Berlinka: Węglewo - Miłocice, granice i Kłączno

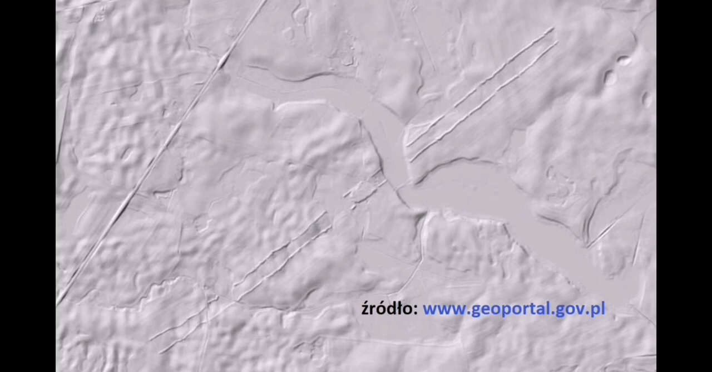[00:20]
A ślady po budowie autostrady są dobrze widoczne na Alidarze.